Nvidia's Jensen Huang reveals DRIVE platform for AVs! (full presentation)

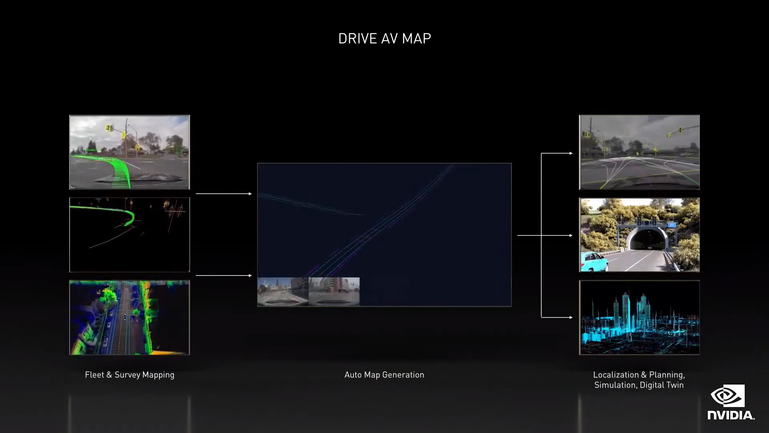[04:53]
We do both survey mapping and fleet mapping. Fleet mapping crowdsources, or with one car, incrementally builds up a drivable map. With each drive, more of the route is perceived and reconstructed in 3D.
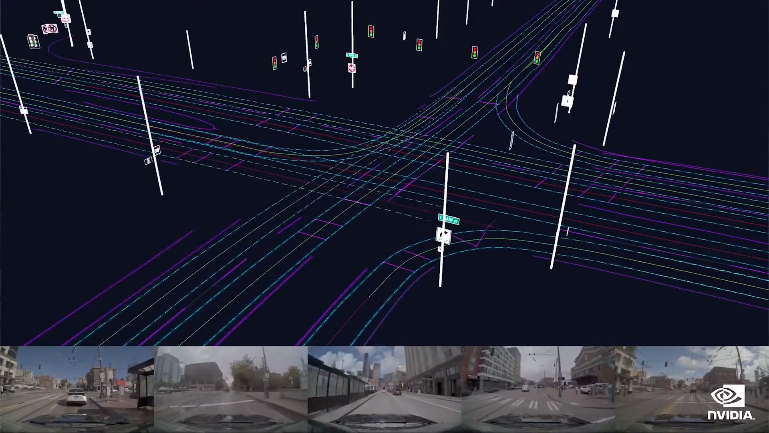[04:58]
Survey mapping is a fleet dedicated to mapping.